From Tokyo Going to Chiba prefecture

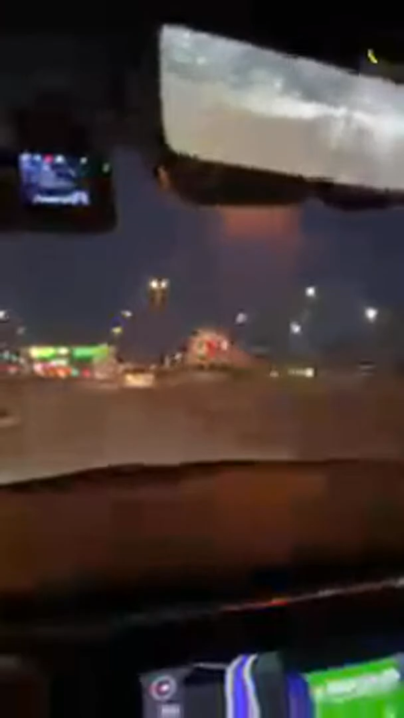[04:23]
Higa si Kanto, yung sa ano to, sa Disneyland. Pabalik mura lang, itsimang ase. Ayun yung Ferris wheel, no? Ayun, no, natakpan na.
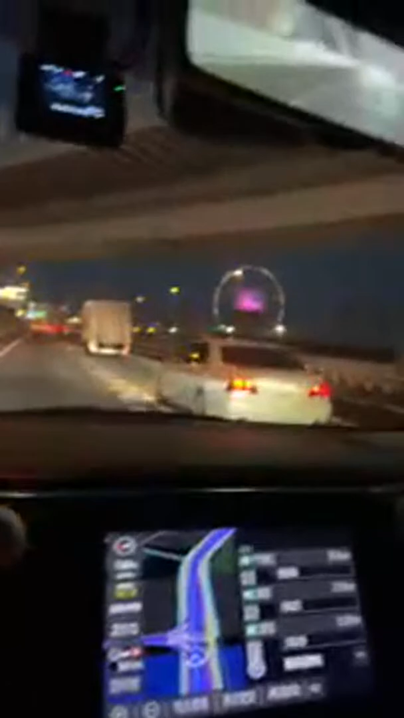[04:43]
Ayun, no, yung Ferris wheel. Ayun. Ferris wheel. From the ocean, shining in the sun.
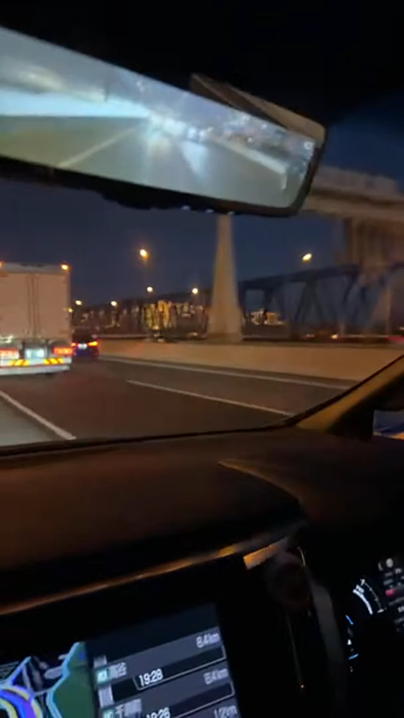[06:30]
Ayun, oh. Ayan yung Disneyland, oh. Ayan, yan. Ayun, oh, ayan, oh. Kung makita nyo, highlight natin. Ayan, ayan, ayan, ayan. Ayan ang Disneyland. Okay.
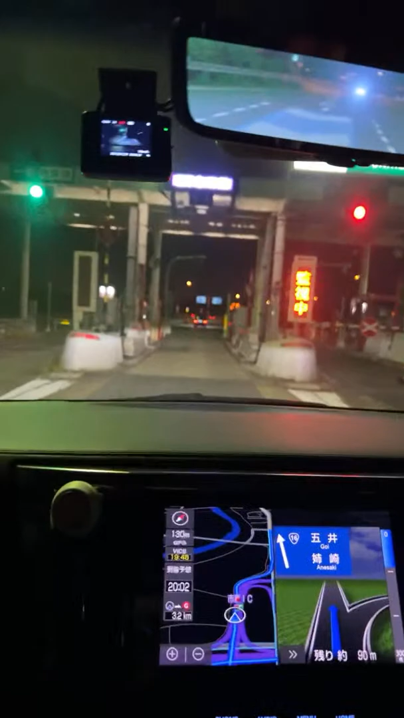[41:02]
Sa wakas, nakarating sa itsin pala. Welcome to Ichihara, Chiba.